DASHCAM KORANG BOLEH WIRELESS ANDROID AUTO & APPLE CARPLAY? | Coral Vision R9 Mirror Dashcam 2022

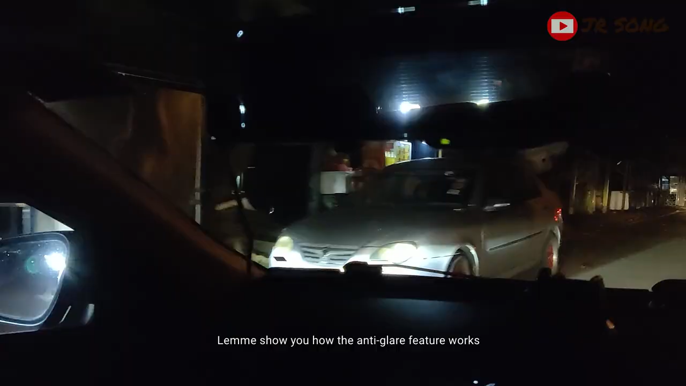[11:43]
ni pula aku tunjuk korang function anti glare yang aku cerita tadi kan nampak ni kereta belakang tu Ativa kot puh bapak punya
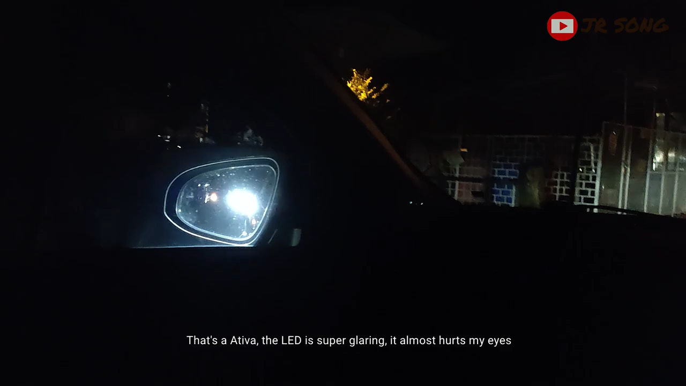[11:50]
silau lepas tu korang tengok ni haa kan tak sesilau yang seperti aku tengok side mirror kan
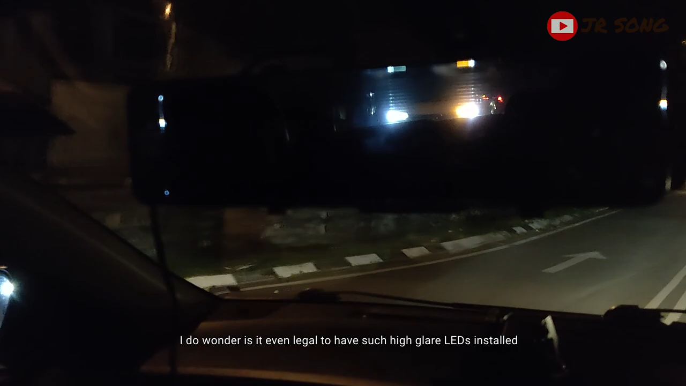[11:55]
aduh kadang-kadang kereta ni kan aku susah lah kenapa diorang punya lampu silau sangat